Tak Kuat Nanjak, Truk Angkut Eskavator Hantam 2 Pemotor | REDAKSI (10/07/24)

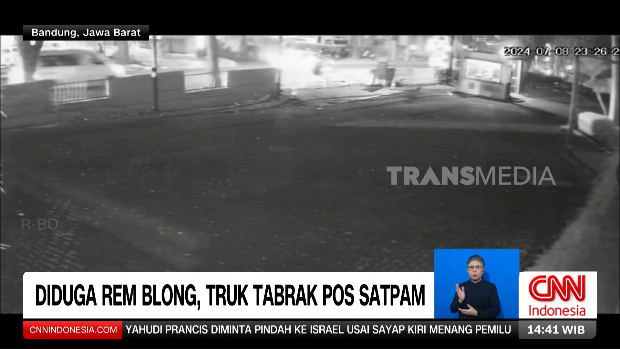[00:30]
Inilah rekaman dari kamera pengawas yang memperlihatkan detik-detik terjadinya kecelakaan tunggal di kawasan Setiabudi, Kota Bandung pada Senin malam. Dalam peristiwa tersebut, seorang pengemudi tewas seketiga, serta dua penumpang mengalami luka, satu di antaranya terjepit di badan truk.